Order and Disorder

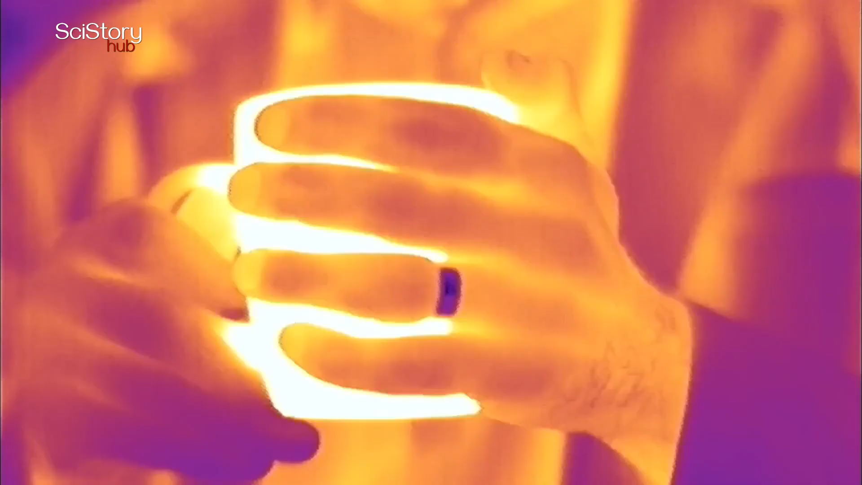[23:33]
What this means is that heat will pass from the hot mug, say, to my hand,
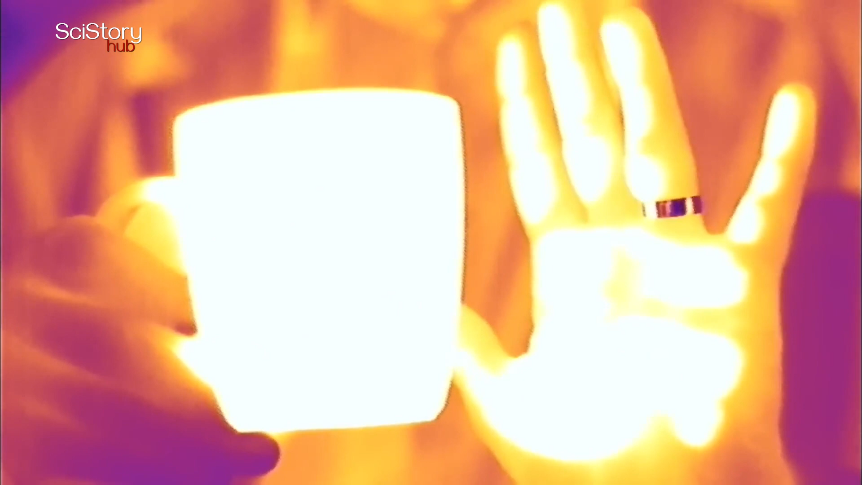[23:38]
and then again from my hand to my chest.